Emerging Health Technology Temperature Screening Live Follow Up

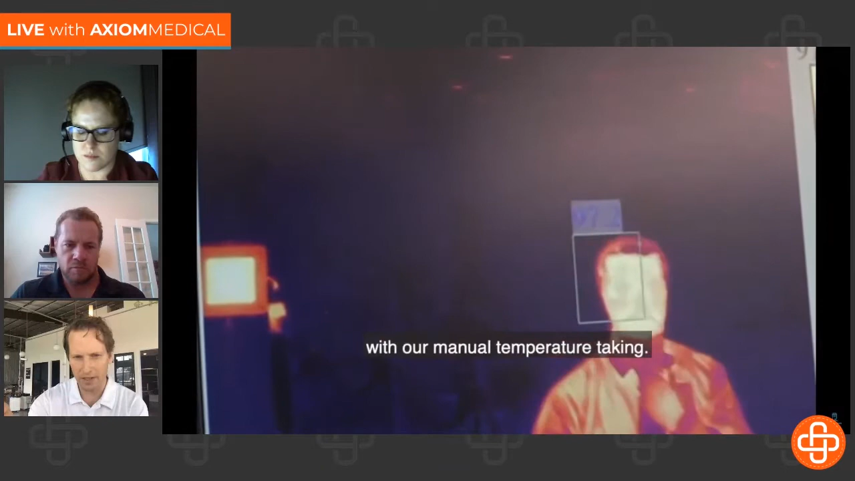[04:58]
And so they're comparing this on screen right now with manual temperature taking, and describing how we're saving them lots of money.